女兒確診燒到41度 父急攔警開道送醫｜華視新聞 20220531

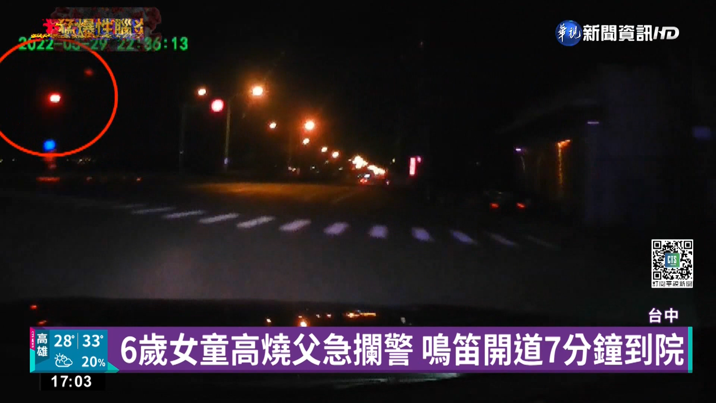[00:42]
医院却不停御红灯直到看到有巡逻警车经过爸爸摇下车窗跟袁警说他女儿确诊高烧不退拜托帮忙开路袁警马上开警铃亮灯一路冲到医院原本要20分钟最后只花了7分钟就赶到